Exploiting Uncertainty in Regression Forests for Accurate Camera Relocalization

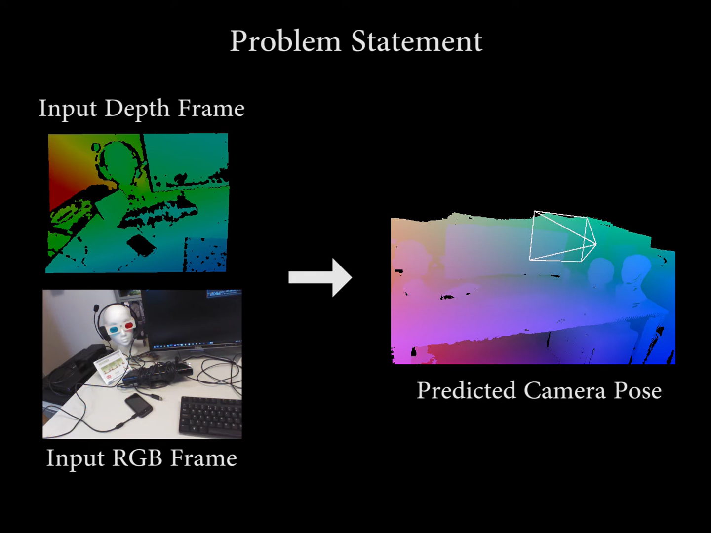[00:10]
Our algorithm takes a single RGBD input frame from which we localize the camera, predicting the corresponding pose. Given an RGBD image with unknown pose, we first randomly sample the input image. Each sample is then passed down a regression force that predicts a probability density function of the 3D location within the scene. This allows us to determine a set of camera pose hypotheses. We use a RANSAC optimization that leverages the uncertainty of each sample to perform a continuous update of these hypotheses.
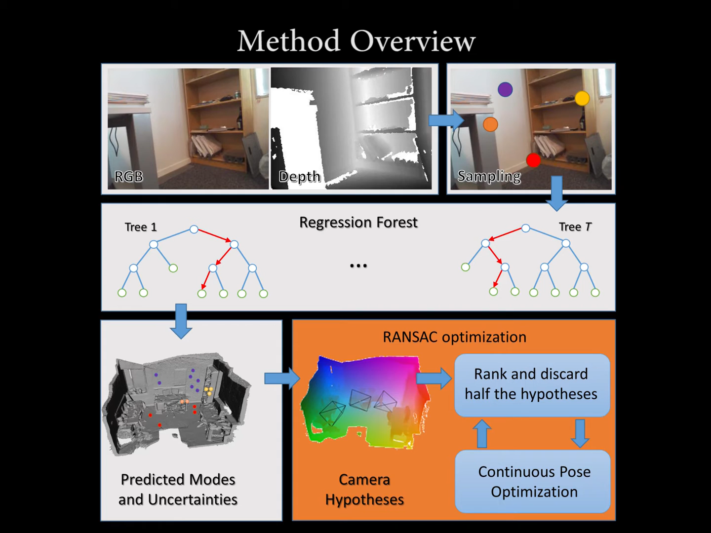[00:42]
Each optimization step discards the worst half of the candidate poses until we attain the final result. Here we see an example of the pose optimization procedure.
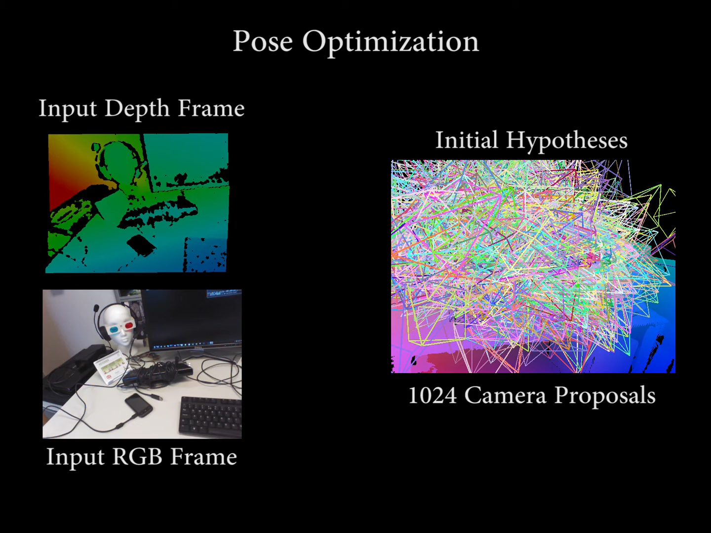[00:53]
For a given input RGBD frame, we first generate a set of hypotheses. Every iteration reduces the number of candidates until we converge to the final solution.
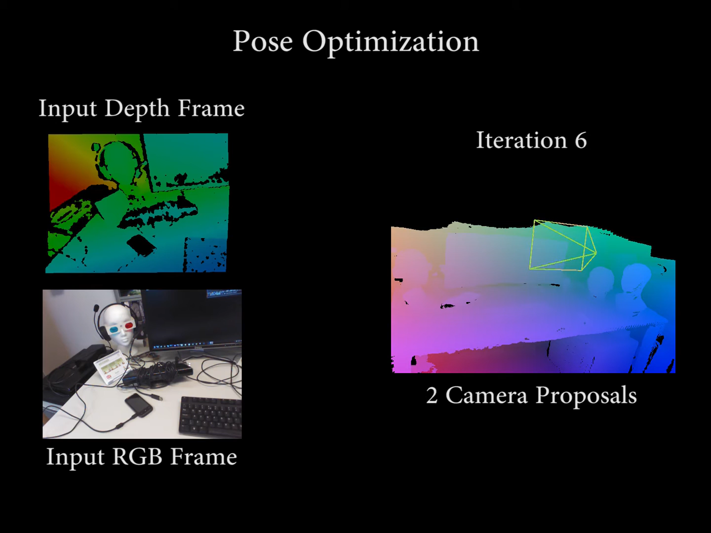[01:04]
We can now use the regressed pose to render a view of the previously scanned scene.
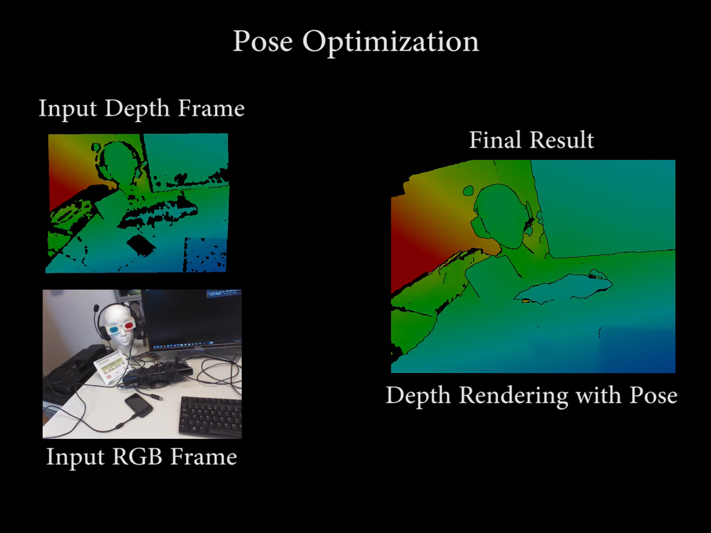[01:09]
In the following, we show a qualitative evaluation of our method and previous work.